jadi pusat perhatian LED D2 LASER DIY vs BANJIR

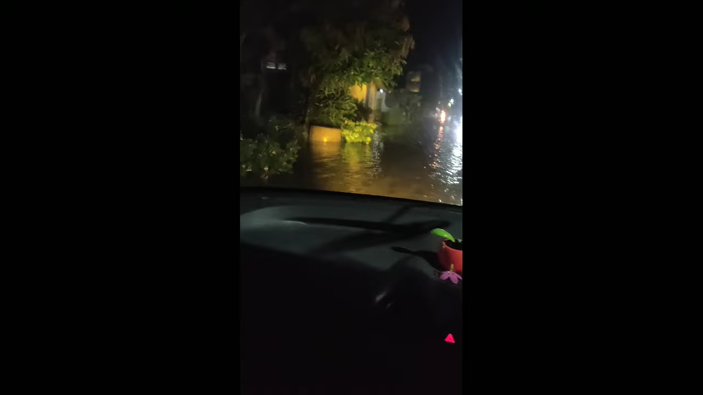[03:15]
Banjir, Lek. Waduh, iki piye iki? Gas, banjir, gas. Iki ngrendem mesin ora ya iki. Samarku lek.
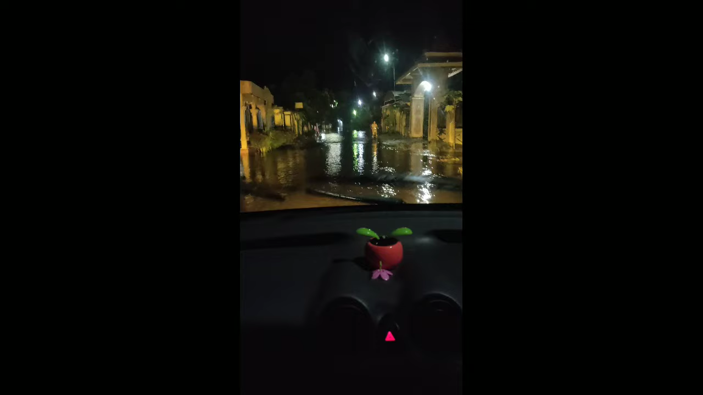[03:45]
Banjir guys, kita terduga lagi. Kalau orang nanti gini ngomong ya, di kali ini sekitar ini nih kali ombo.